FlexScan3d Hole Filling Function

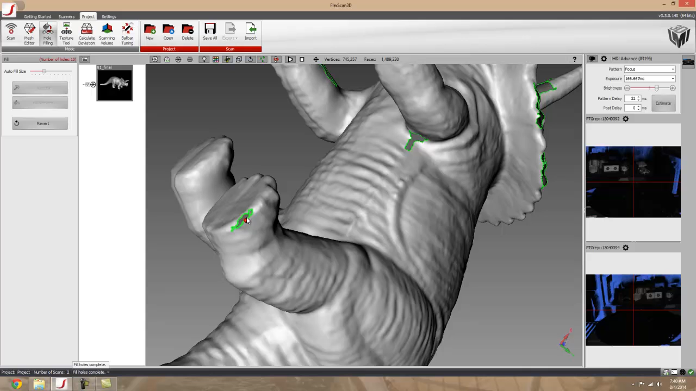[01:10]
And you can select just one half of the bridge and fill it up that way and fill it up that way but the other thing
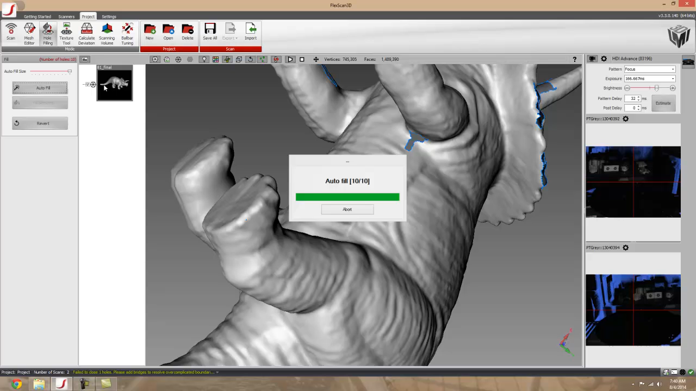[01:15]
that this function shows you is that once it's been all filled up and all the holes are filled it will tell you that the mesh is watertight.